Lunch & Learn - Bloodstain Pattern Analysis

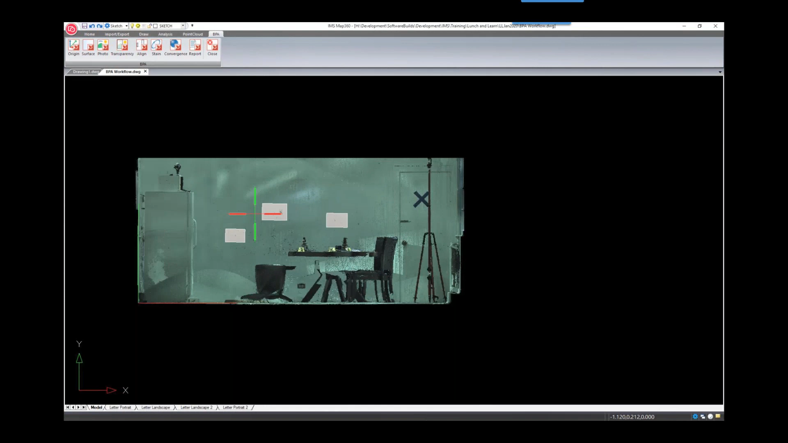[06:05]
All right, that looks pretty good. at any time you can realign the photos from scratch but we're just going to start adding stains.
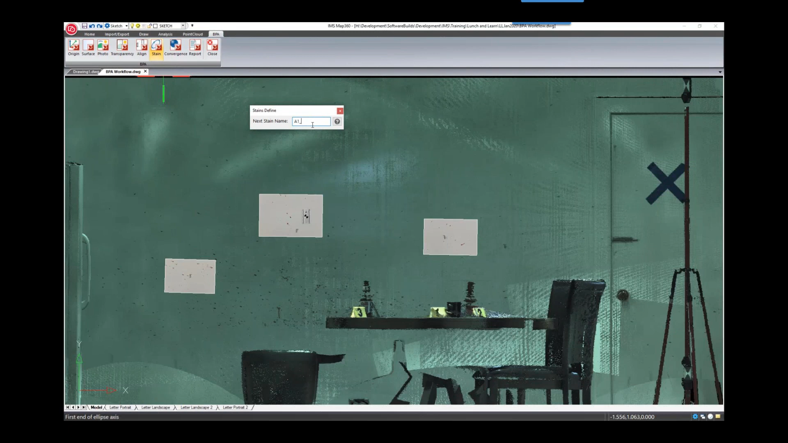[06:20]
So we'll give the stain a name we're going to start with that first image which was A1. So you can zoom in as tight as you need on these images for your stain selection
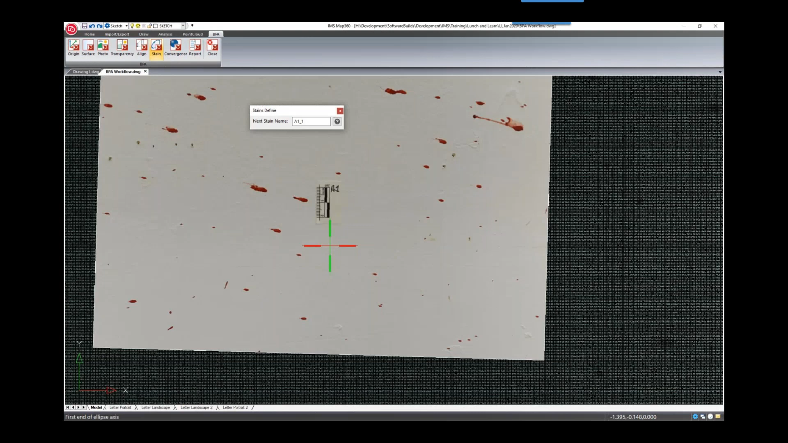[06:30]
and you'll start by selecting the leading edge of the stain the other end of the stain and then adjusting the width and at any time you can use the grips to adjust the gamma angle as well as the width and length of the ellipse. So we'll continue adding some more of these stains to this image
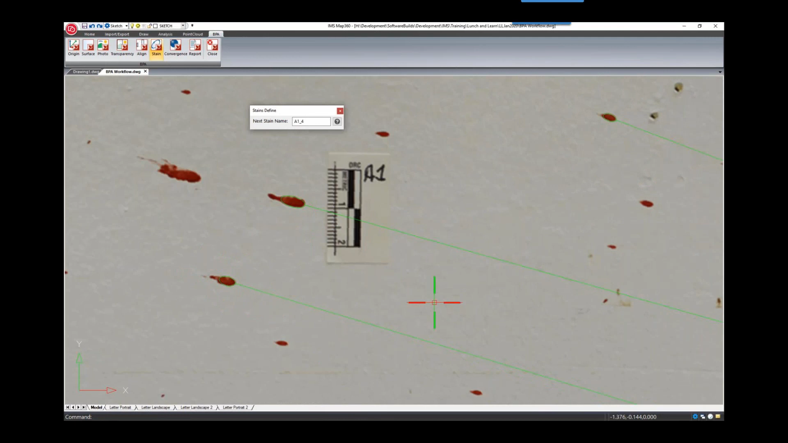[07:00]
and we can adjust them as we go.
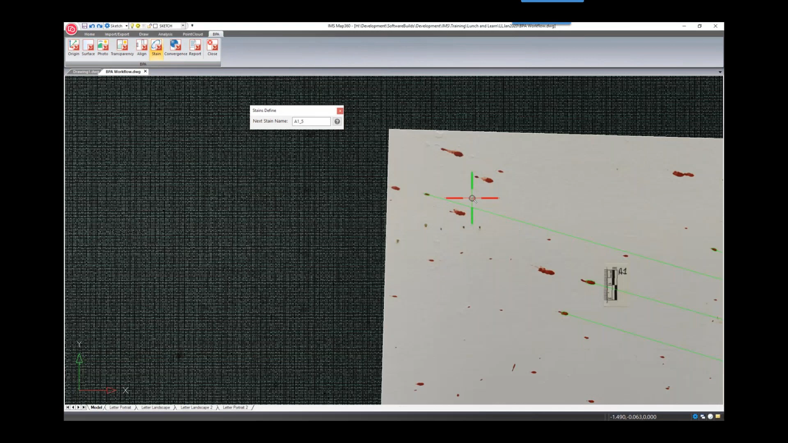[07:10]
Then we can go to our next photo. I'll change the name for this one as
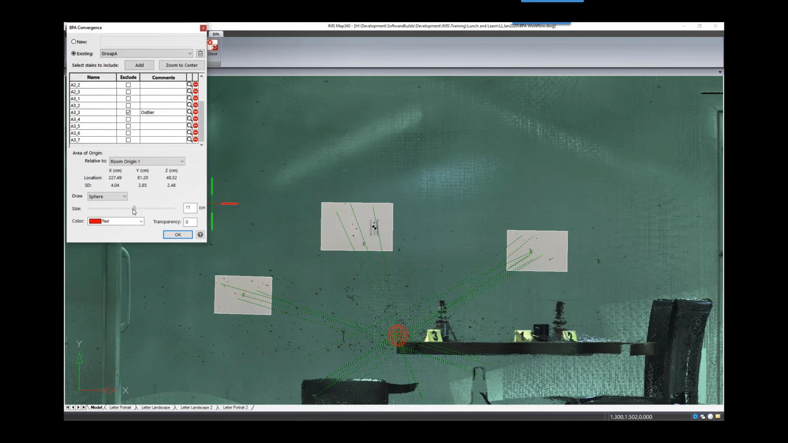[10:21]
So this sphere is just a representation. It's up to the user to adjust the size of the sphere. You can type in a value or use the slider. So we'll leave it at 10 centimeters.
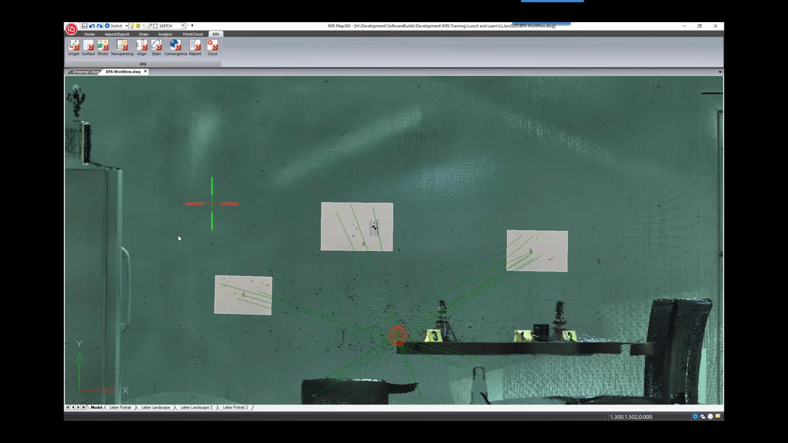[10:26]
Then we have our area of convergence or area of origin.
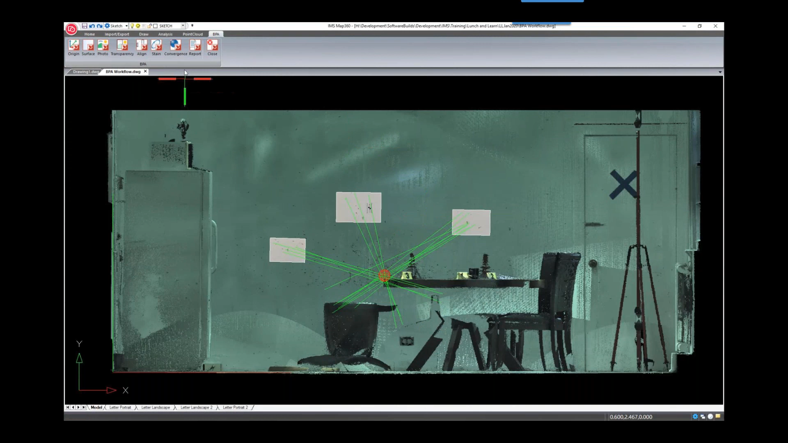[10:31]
So next we'll just make sure we have a good view in the drawing area for when we create our report. So we're using group A with the room origin and we'll leave it as centimeters and including a stain report.
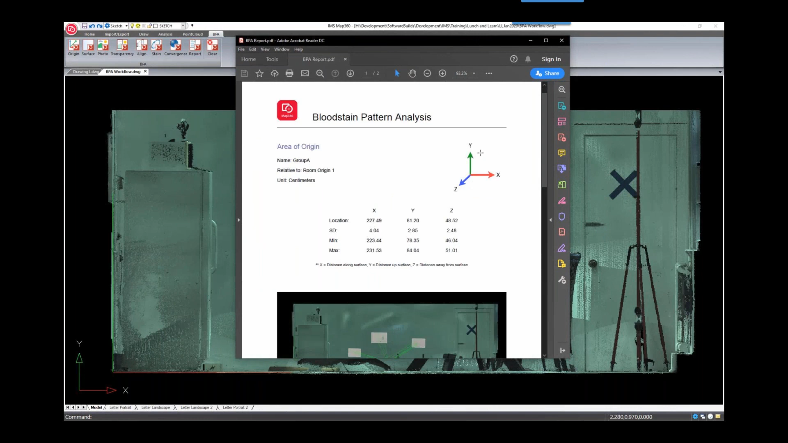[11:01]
And we have our results based on that coordinate system and our standard deviation. We have our preview and then our stain report.
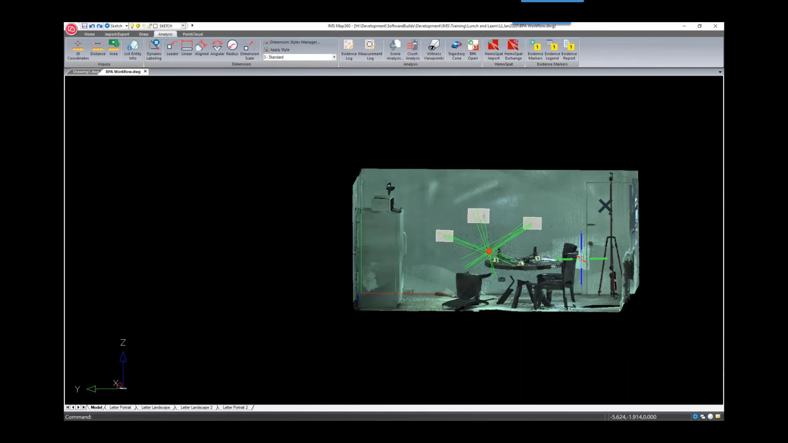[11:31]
3D visualization where that area of convert or area of origin is
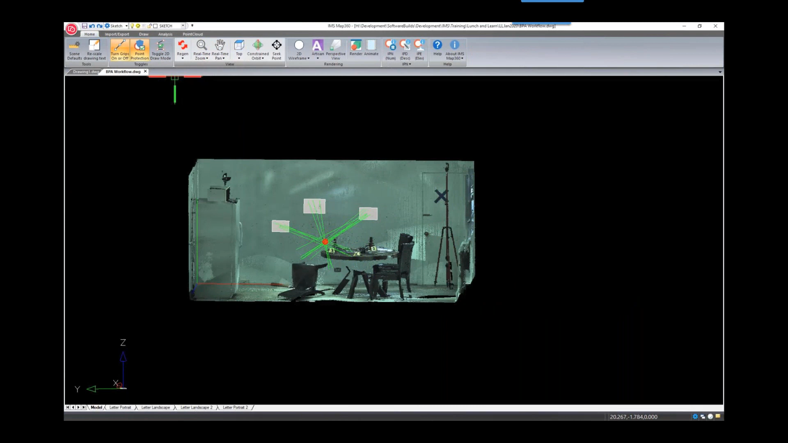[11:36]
in the scene and we have some evidence markers here that we're going to mark just to add another deliverable to this example. So we have a coffee mug on the table. I can attach different documents or photos, PDF docs, videos, anything I might have to these evidence markers and we'll insert them in the scene.
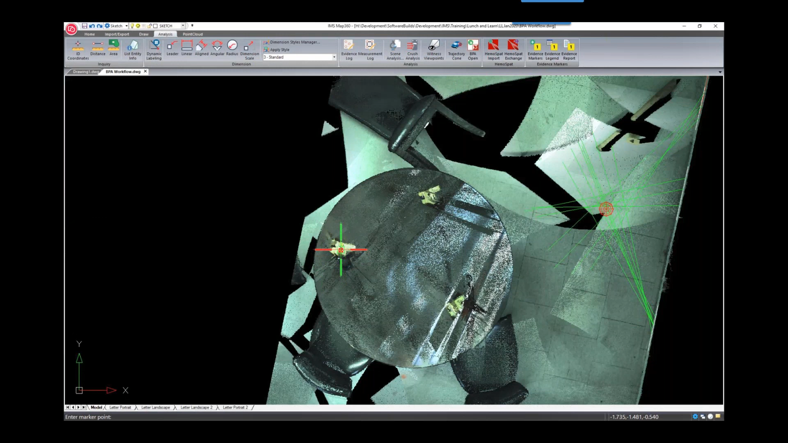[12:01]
Next one's a beer bottle. And we have another beer bottle on the table as well for evidence marker 3. So we'll insert these and there's one more on the floor and that's the baseball bat.
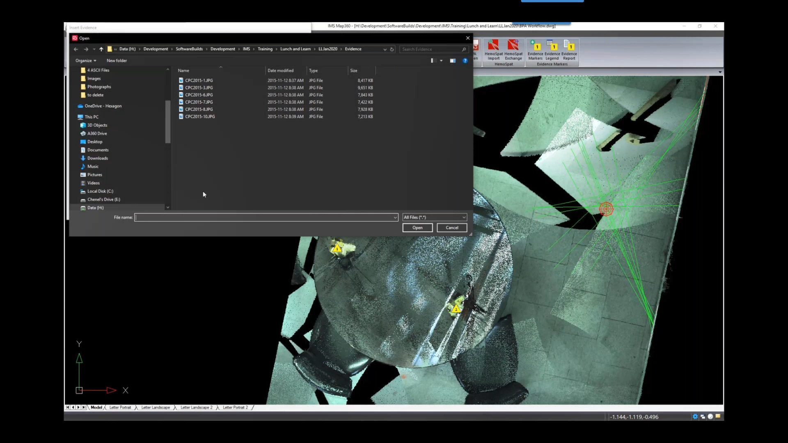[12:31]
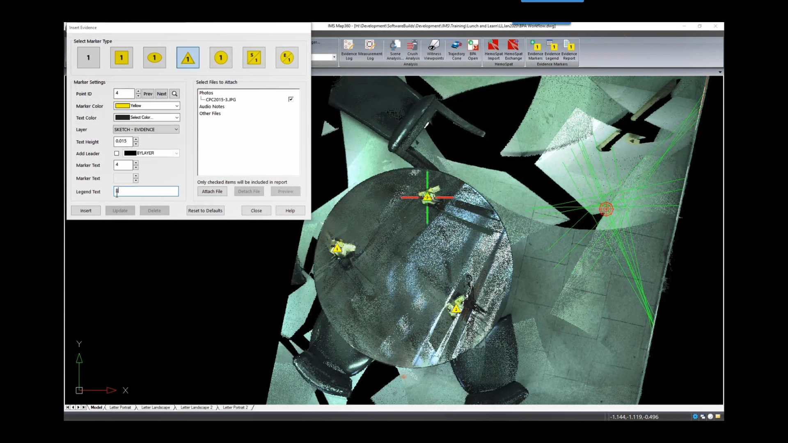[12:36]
So we'll insert that one as well. And just to give an overview of the room I'm going to add one more marker in here just to attach some photos for the report
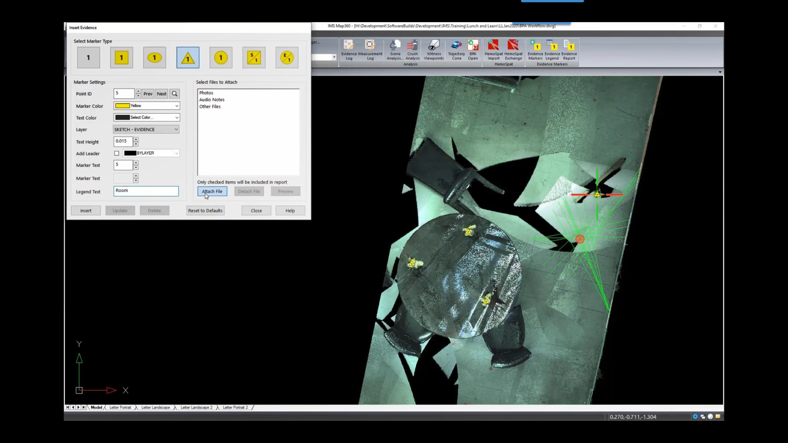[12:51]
and that's going to be a couple different views of the room.
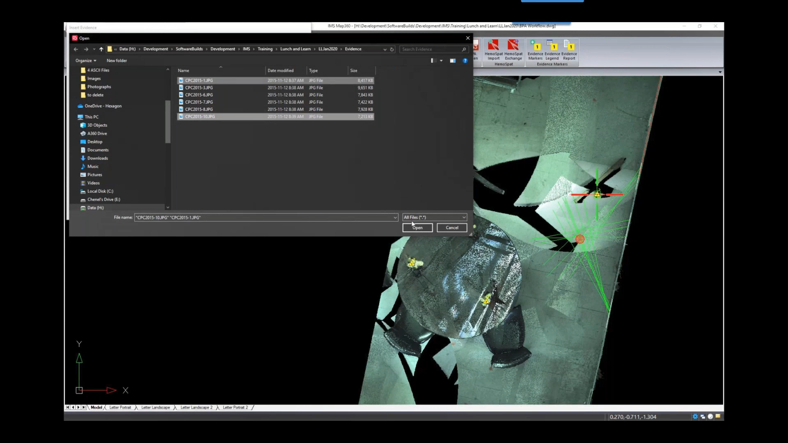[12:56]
And I'll just put that over in the corner here. Now we can create that evidence report. We'll attach the BPA report as the title page.
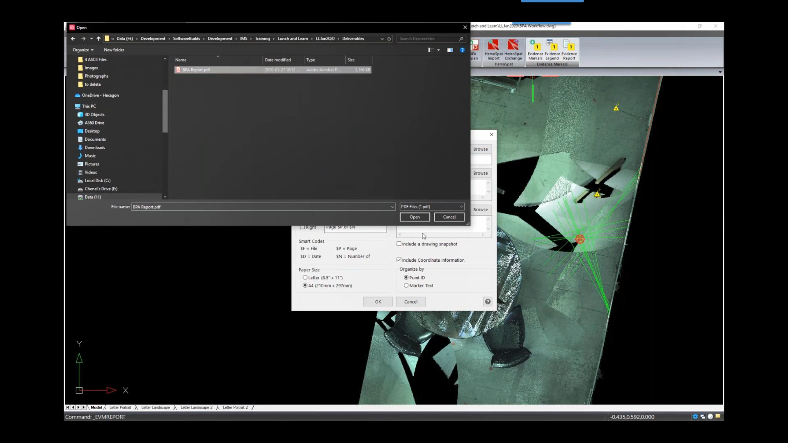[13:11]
So we're combining both these reports together and this one will also be saved as a PDF as well.
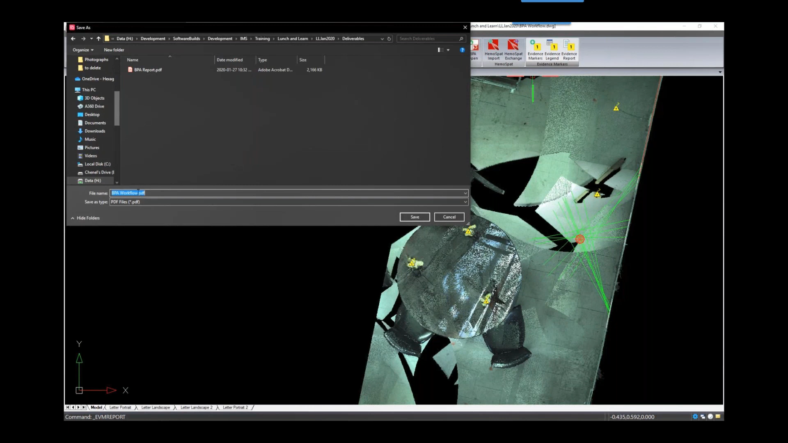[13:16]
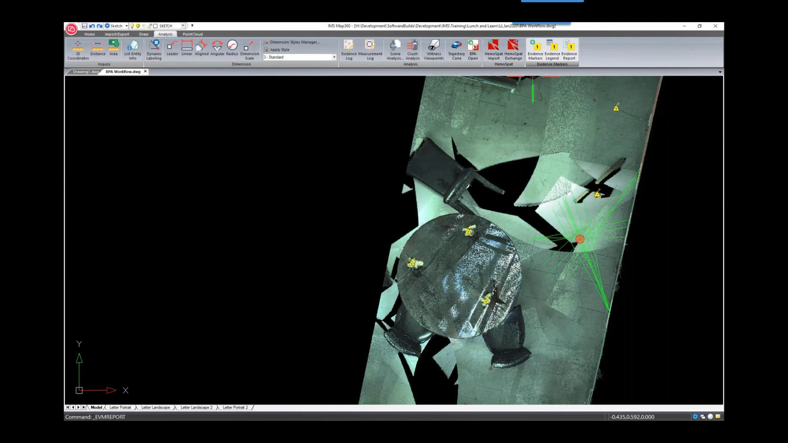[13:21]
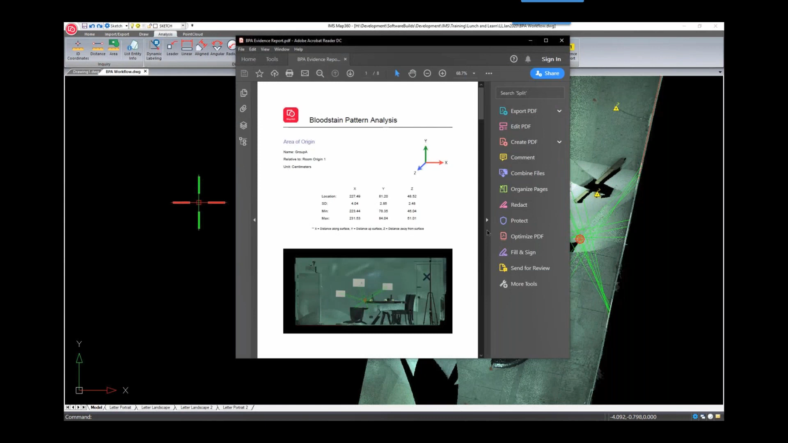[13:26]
So our first page is the BPA report.